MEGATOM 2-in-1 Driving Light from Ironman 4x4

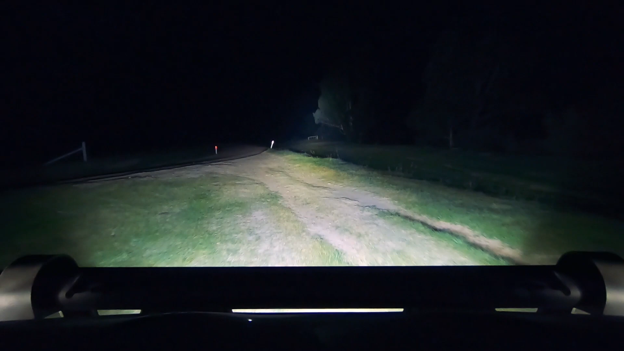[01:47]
We wanted to give you guys something that we found when you're driving through the bush, you need both lights.
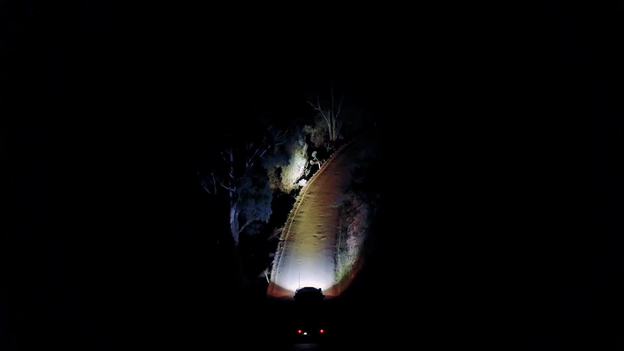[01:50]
You want that mass spread.
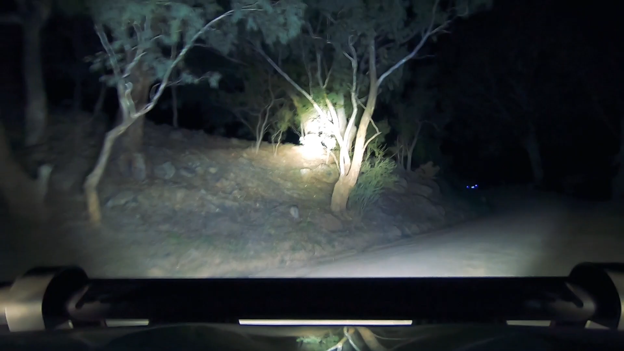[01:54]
So yeah, you can get something to spread in a spotlight, but the light bar is always a better option for the spread. So we've combined that.